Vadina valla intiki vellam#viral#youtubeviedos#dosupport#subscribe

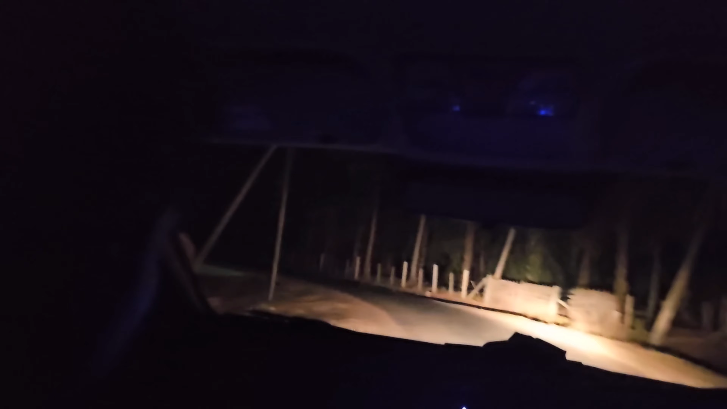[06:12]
ఫస్ట్లో అయితే బాబోయ్ ఎంత దారుణంగా ఉండేయో, ఎవరు ఉండరు నైట్, అంటే తక్కువ, చాలా తక్కువ, అడవిలాగా అడ ఉంటుంది మొత్తం.